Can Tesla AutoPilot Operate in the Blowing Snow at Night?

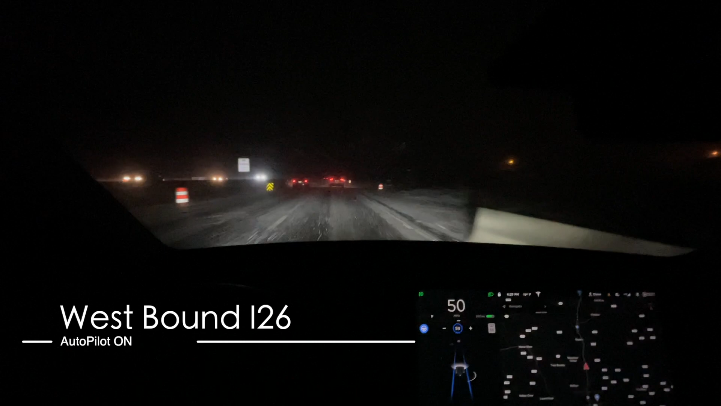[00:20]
As you can see it's some kind of snow and autopilot is handling it just fine.
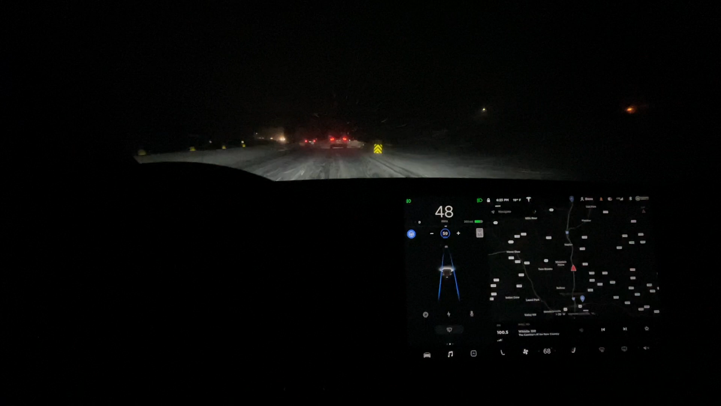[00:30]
Of course I have my hand on the wheel but it's pretty bad or good. It's having a little trouble finding the white lines now. I hold it in my hand and I can feel it hunting around a little bit.
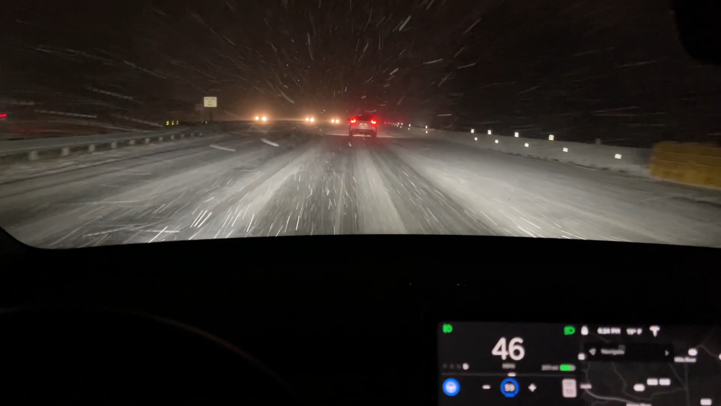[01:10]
Still doing okay. Like I say I feel it in my hand and it's doing a pretty good job all in all.